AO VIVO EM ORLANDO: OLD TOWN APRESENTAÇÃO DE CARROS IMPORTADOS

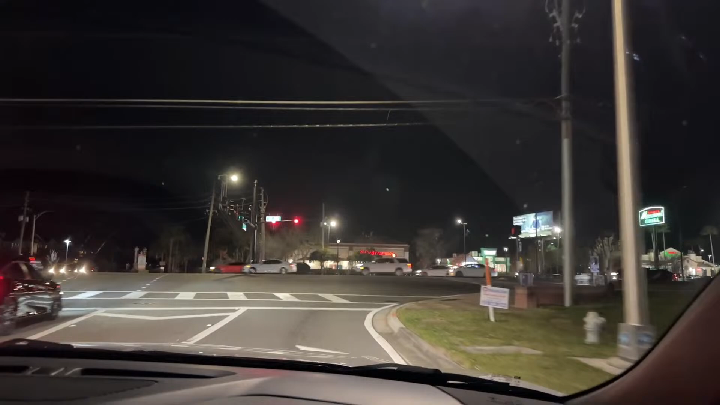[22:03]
Estão vendo aqui na faixa de trânsito? Vocês viram que tem uma faixa no chão só pra direita? Ó, o farol tá vermelho pra gente. E mesmo assim, a gente tá entrando à direita.
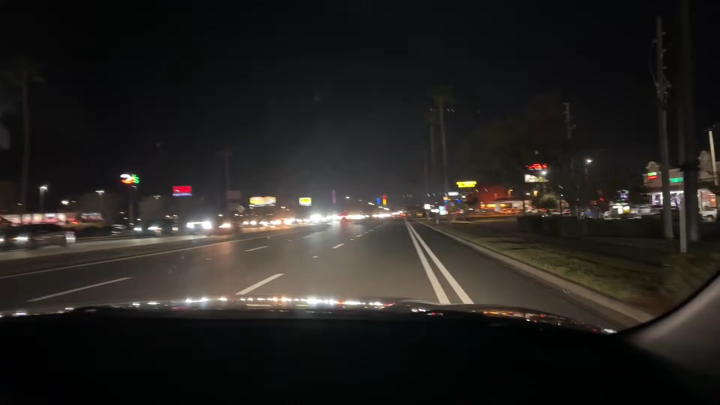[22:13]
Quando não tem placa nenhuma indicando que a gente não pode virar, a gente pode entrar à direita mesmo com o farol vermelho. Se você não entra, você leva uma buzinada.
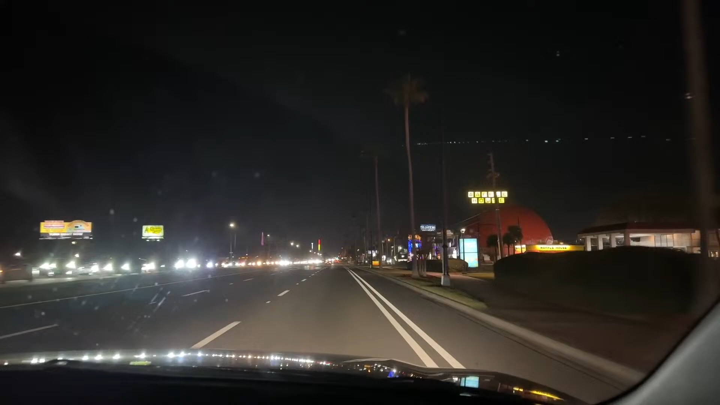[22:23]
Claro, tem que dar preferência pra quem tá vindo de lá do farol verde, né? Mas se tiver uma brecha, é pra entrar. Olha o que ele tá fazendo, esse moço. Cuidado, amor. Gente, a galera dirige aqui loucamente. De verdade mesmo. Tem que dirigir devagar. Porque, olha, nunca vi coisa igual. É, uma regra de trânsito. Aqui, virar à direita no farol vermelho. Mas prestem atenção, porque tem esquina...
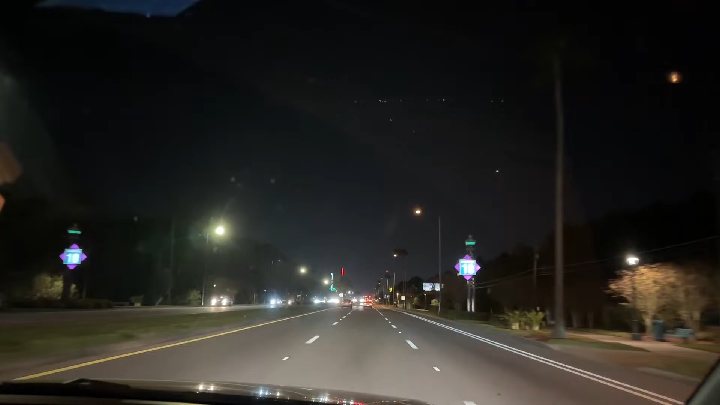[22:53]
São poucas, tá? Mas tem esquina que não... Não pode. Aí tem uma placa escrita que não pode. Mas são poucas. A maioria pode. A grandissima maioria pode. Aí tem que tomar cuidado que o farol de pedestre abre junto. Então, se primeiro deixa o pedestre passar, mesmo estando verde o farol pra gente, pro carro, primeiro o pedestre passa, aí depois a gente vai. Chegou? Ai, tá chegando.